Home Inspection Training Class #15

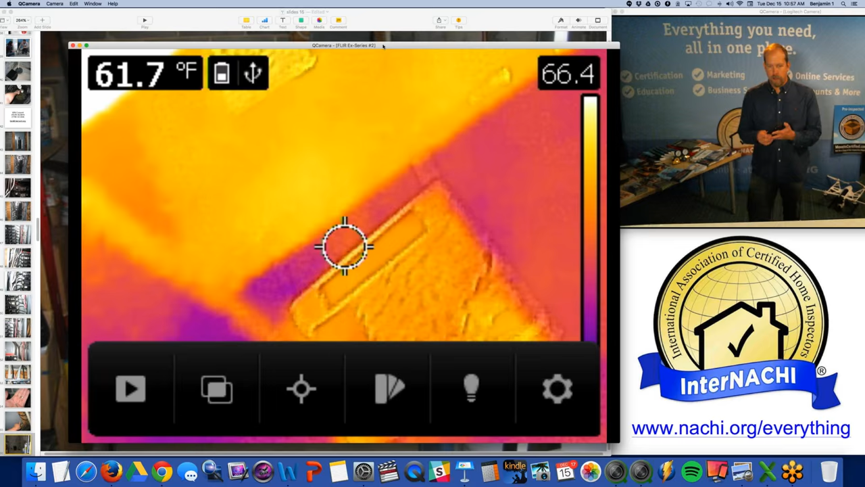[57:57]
On screen: spot 61.7°F
We train you on using an infrared camera. It's called infrared certified. It's a certification.
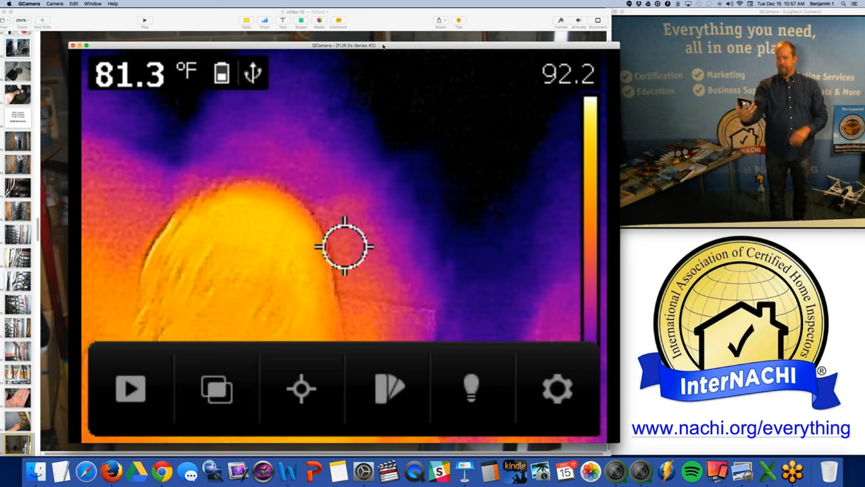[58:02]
On screen: spot 81.3°F
So that's me right there.
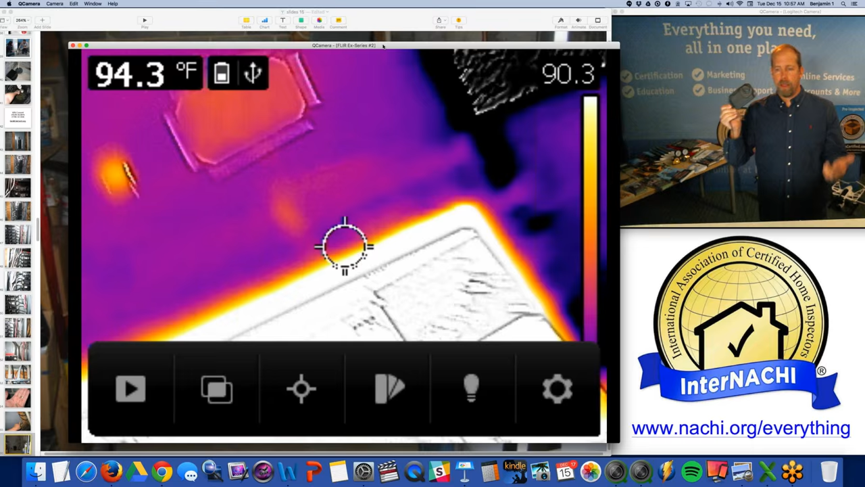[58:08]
On screen: spot 94.3°F
And this is a FLIR C2, by the way. It's really nice for a pocket. It's a few hundred dollars.
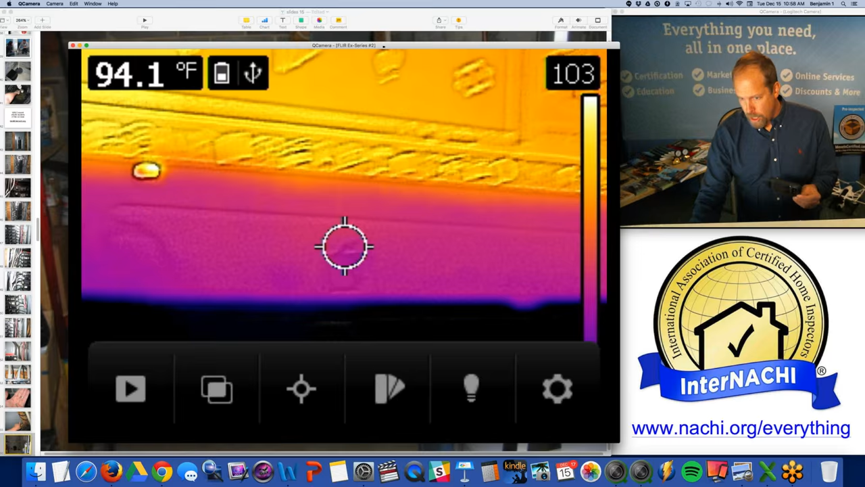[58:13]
On screen: spot 94.1°F
You can buy a FLIR C2 at Inspector Outlet.
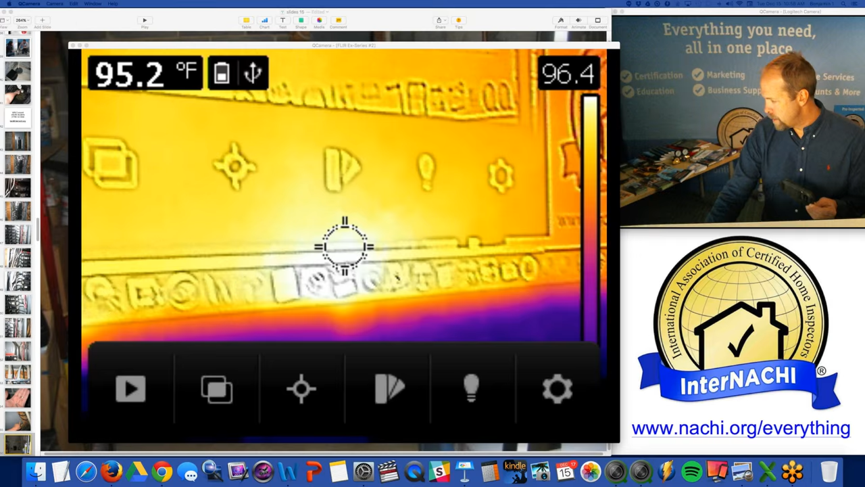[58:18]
On screen: spot 95.2°F
And it's low resolution.
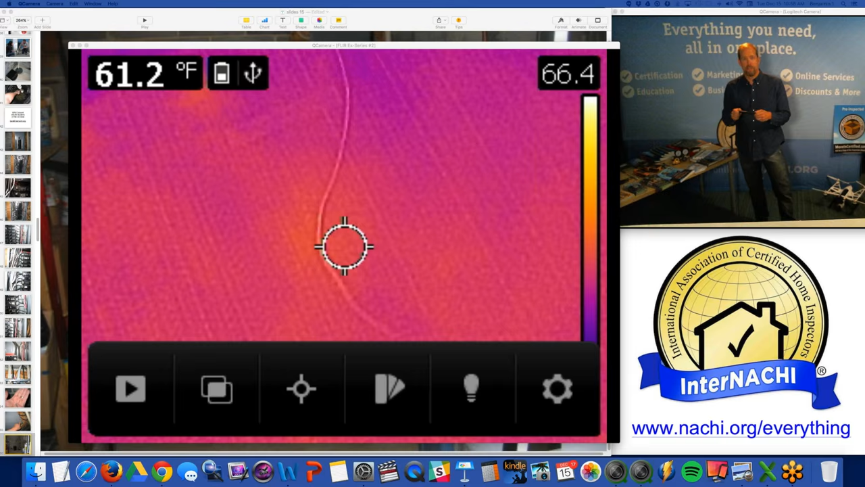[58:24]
On screen: spot 61.2°F
It's not high resolution only. It's like the lowest resolution, but I'm not quantifying anything.
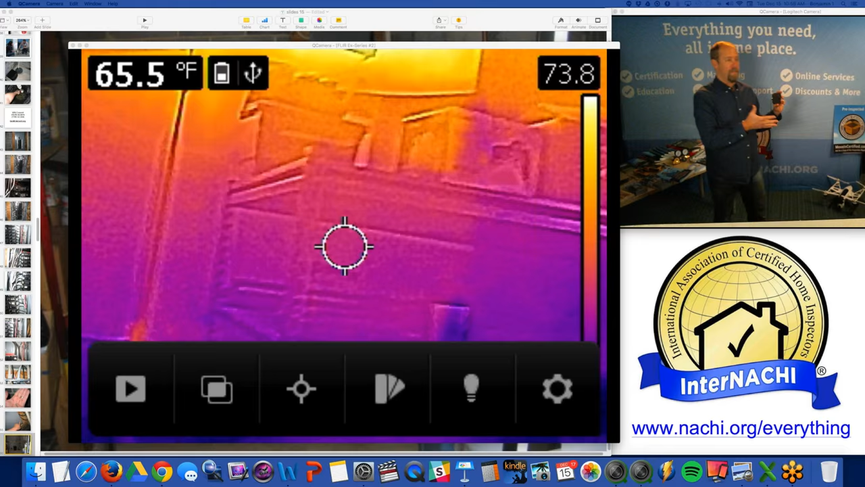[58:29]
On screen: spot 65.5°F
I'm qualifying something. I'm looking for anomalies. I'm not measuring anything.
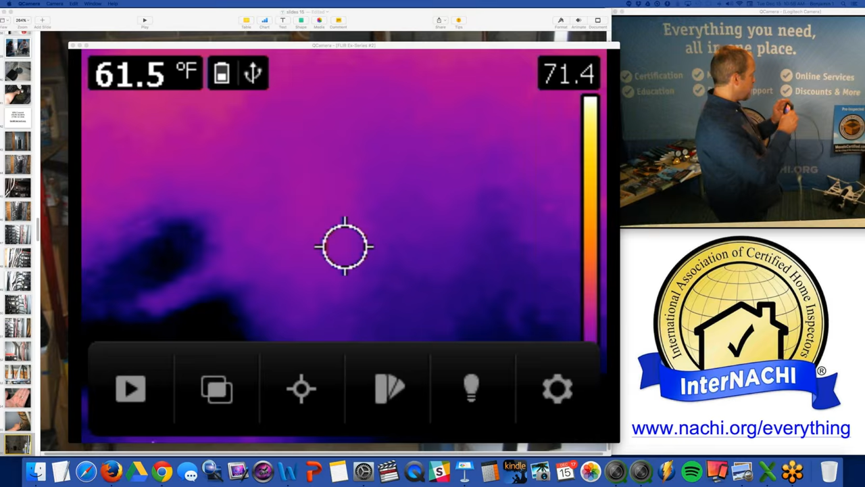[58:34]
On screen: spot 61.5°F
I could care less about the temperature. I'm looking for something that looks odd, you know?
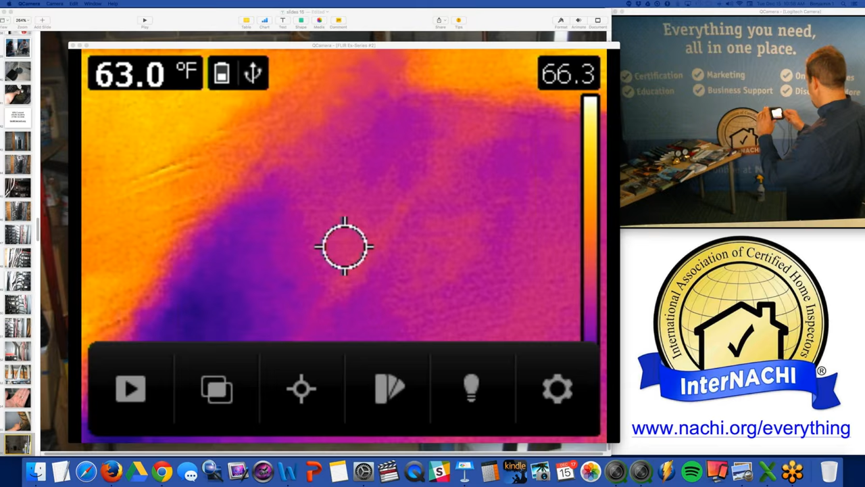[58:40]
On screen: spot 63.0°F
So I'm looking around. There's my drone.
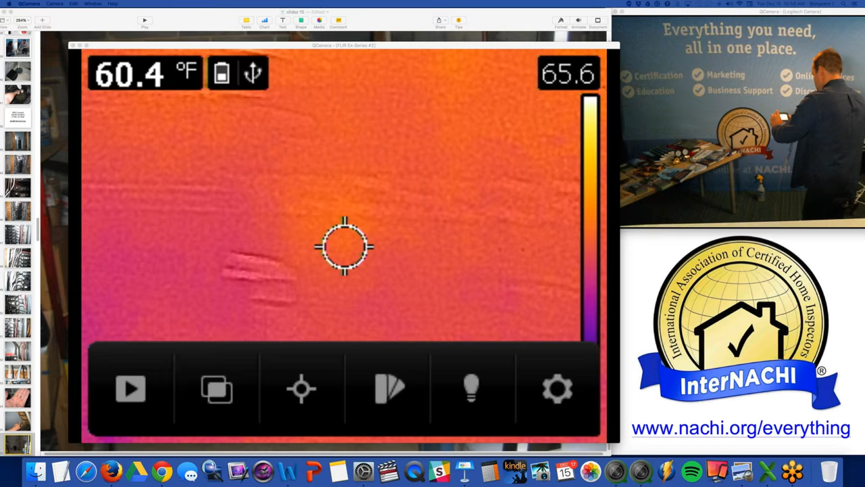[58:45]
On screen: spot 60.4°F
It's kind of warm there. There's the table.
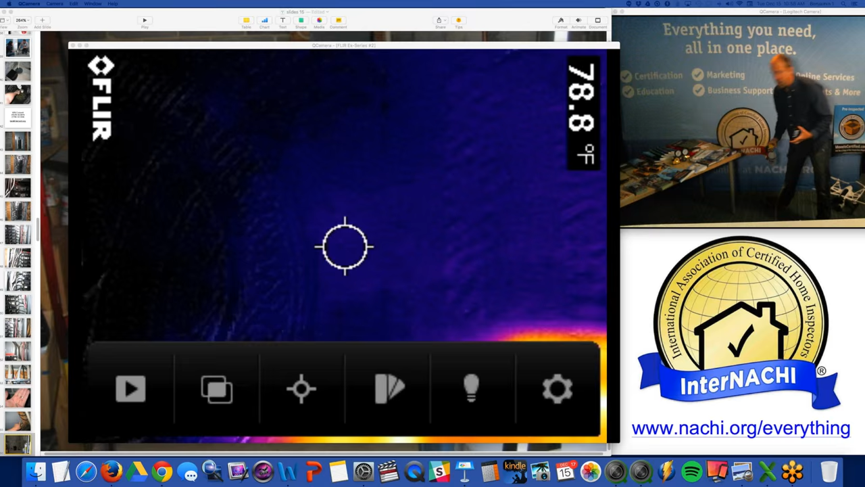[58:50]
On screen: spot 78.8°F
So from 10 feet away, is this any good? Do I have to have high resolution? Well, I'm not sure.
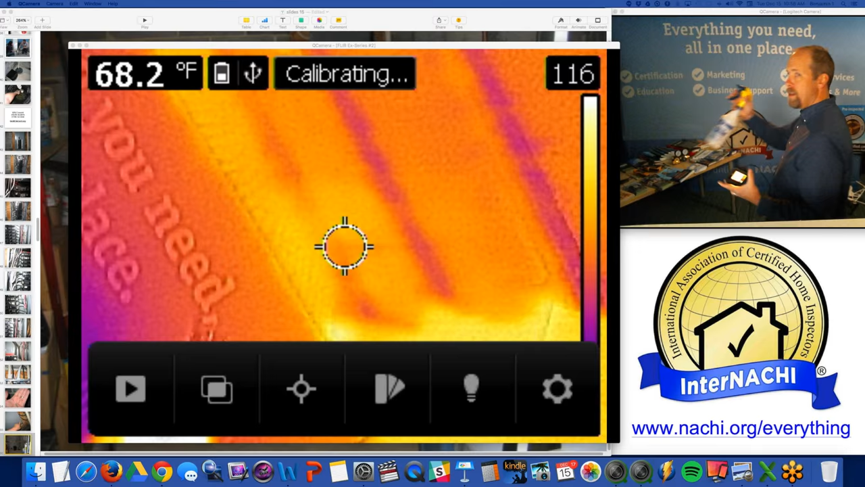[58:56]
On screen: spot 68.2°F
So, you know, here's a little spray bottle, and I sprayed it over there.
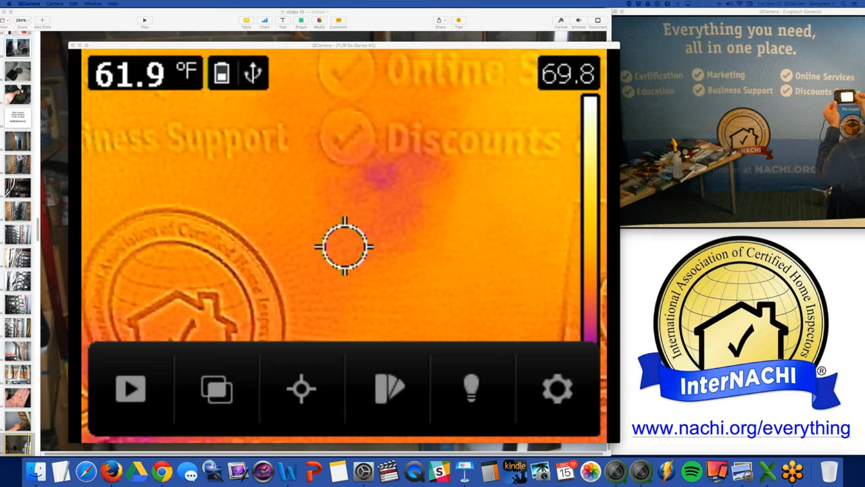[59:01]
On screen: spot 61.9°F
And from 10 feet away, I can see that is a bit wet.
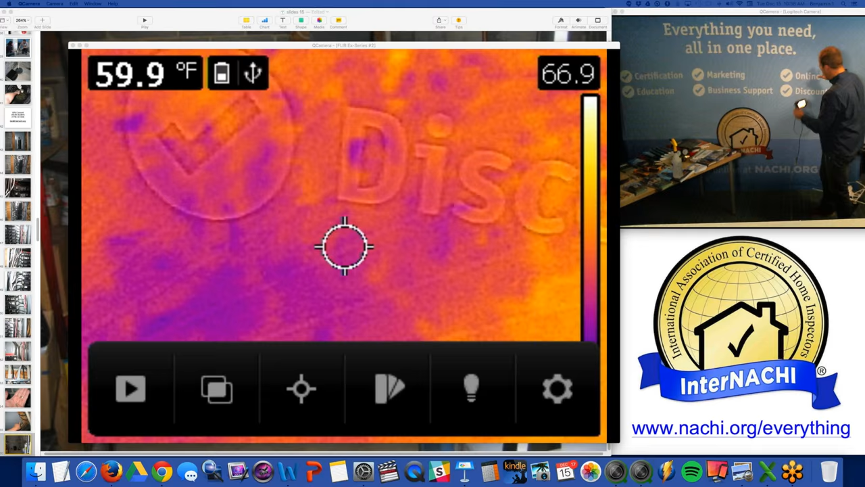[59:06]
On screen: spot 59.9°F
I mean, this looks dry to me.
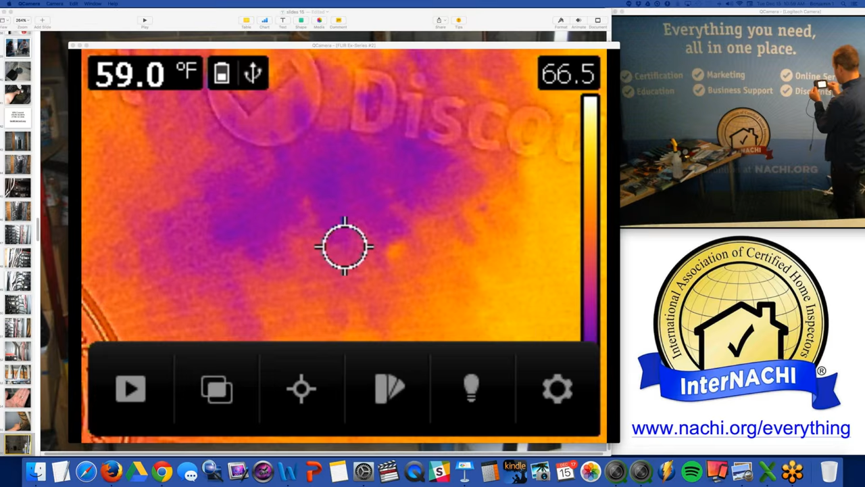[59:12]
On screen: spot 59.0°F
It even feels dry on my hand, but that is a sign, an anomaly.
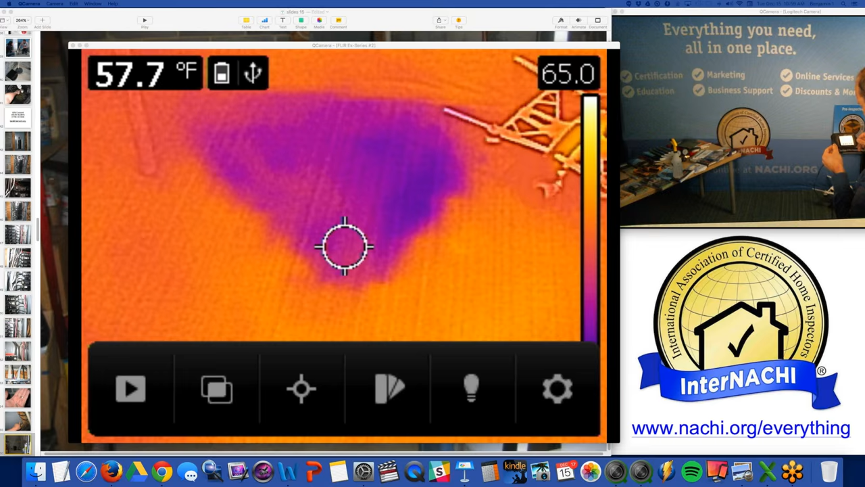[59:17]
On screen: spot 57.7°F
And it's also on the floor. Oh, now I can see that.
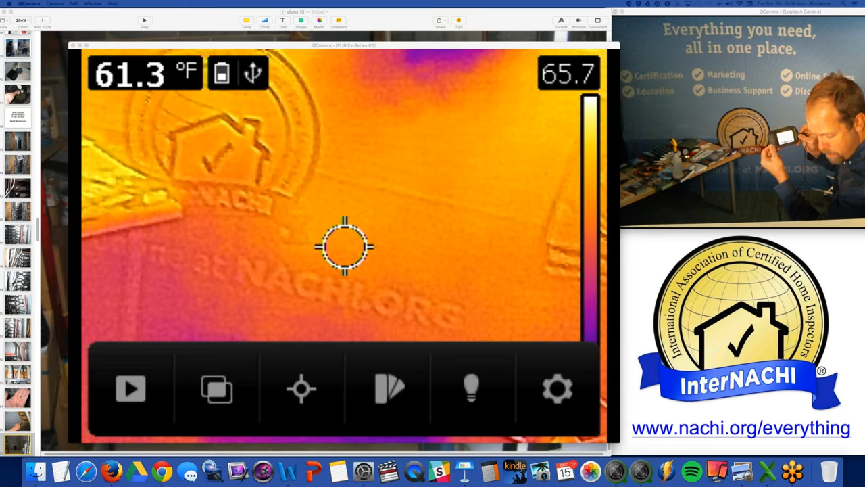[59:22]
On screen: spot 61.3°F
I'm about 10 feet away, right? And I'm using this low resolution FLIR C2 camera.
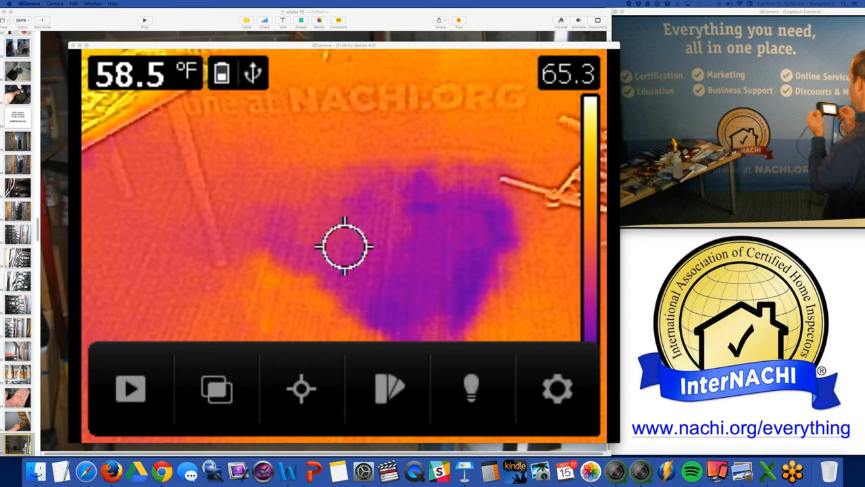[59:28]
On screen: spot 58.5°F
And yeah, it's about all I need to know, about all I need to see.